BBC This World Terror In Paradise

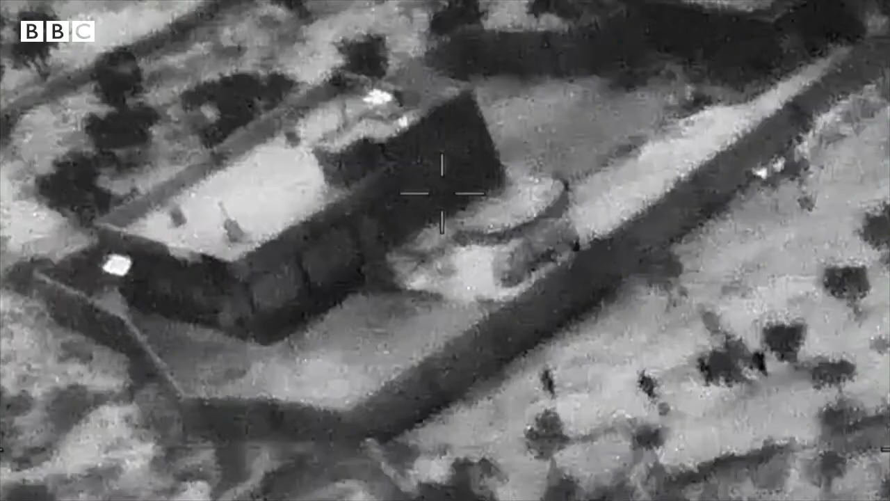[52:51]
it was to be his last video before the Americans found his hiding place